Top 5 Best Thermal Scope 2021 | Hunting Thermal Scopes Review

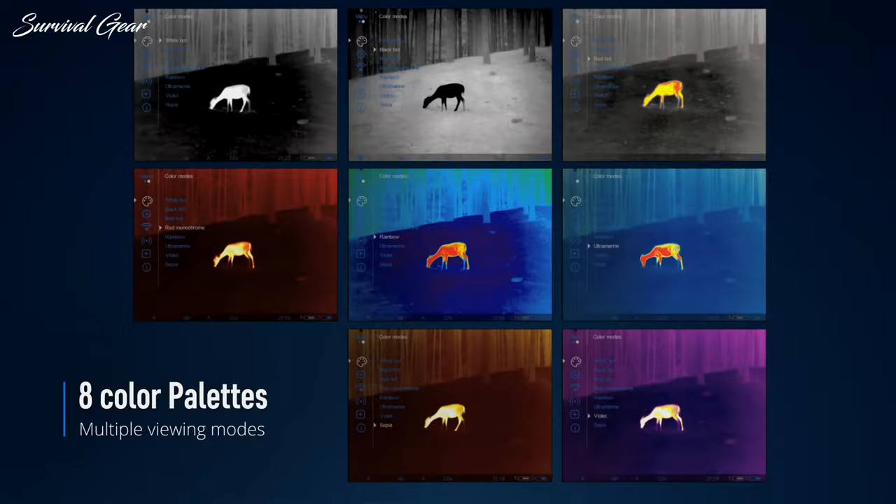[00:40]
the surroundings are this picture is generated by mapping the thermal difference
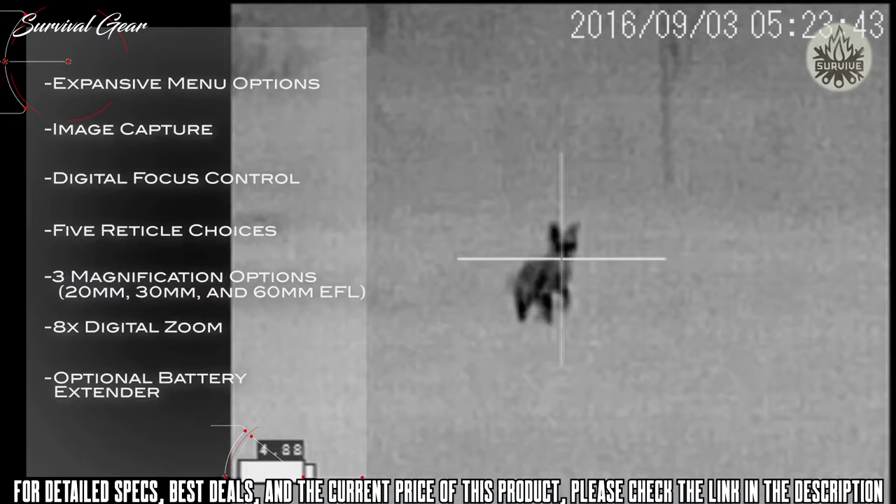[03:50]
magnification options eight time digital zoom an optional battery extender
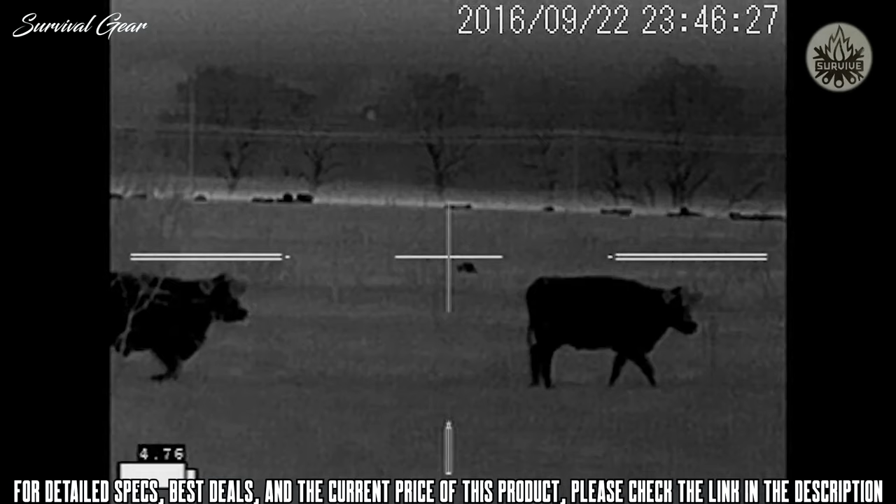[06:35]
today by utilizing a state-of-the-art 12 micron 640x480 thermal image sensor and top quality optical components